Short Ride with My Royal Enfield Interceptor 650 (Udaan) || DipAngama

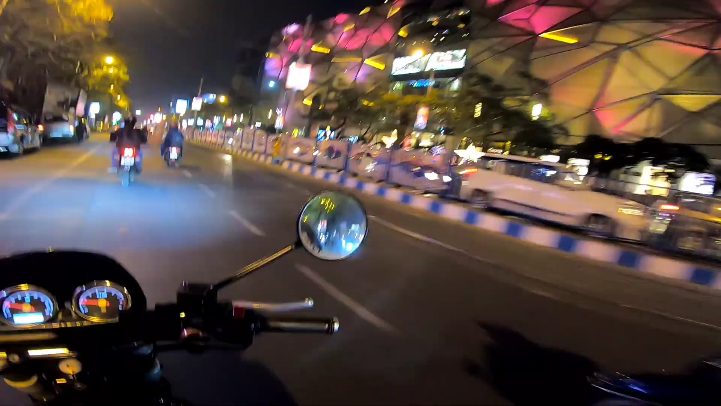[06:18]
This is the Quest Mall of Kolkata. This looks amazing. The lighting is not for Christmas. I have spotted Nissan Magnite for the very first time in Kolkata's road.
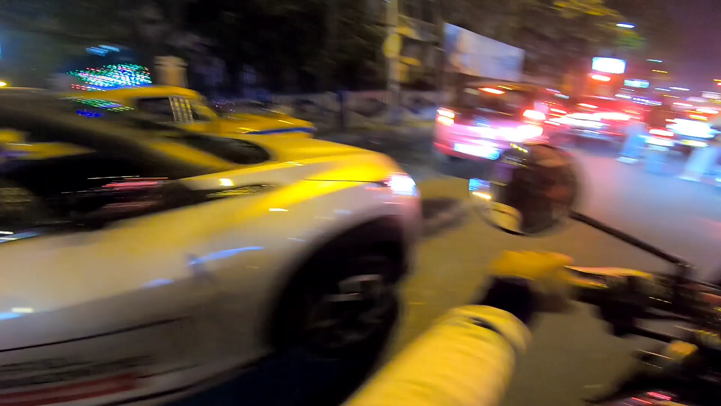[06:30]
The vlog is coming very quickly.
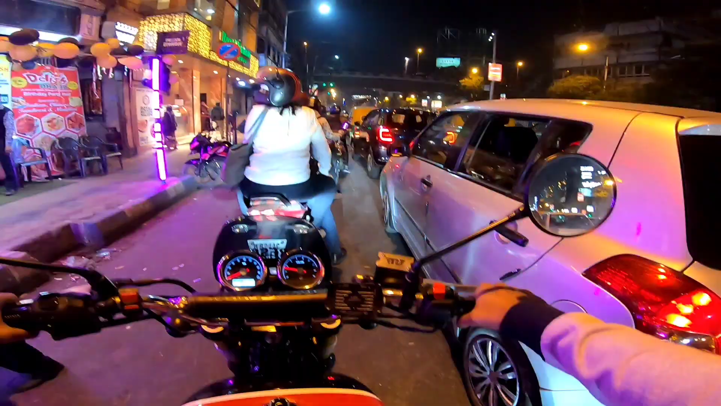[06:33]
We always get traffic in the Park Circus area. I have to take 7 points from the left. I have to take 7 points from the right. I have to go to Shialda. This is Prachi Cinema Hall, which is a very old cinema hall. We are going there. What are you guys doing? We are very close to 50K subscribers.